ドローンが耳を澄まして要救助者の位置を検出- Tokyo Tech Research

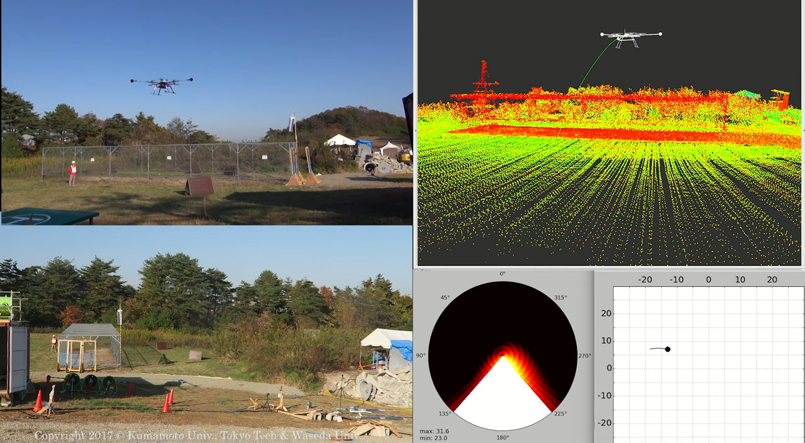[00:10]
地図データには早稲田大学の鈴木太郎先生のグループが作成した高精度ポイントクラウドを利用しています。デモがうまくいけばこの地図上に検出した音源が表示されるということです。はい、今青い丸がですね、地図の上に表示されたところです。そこに音源が正しく検出されました。続きまして、土管の方にドローンが移動してまいります。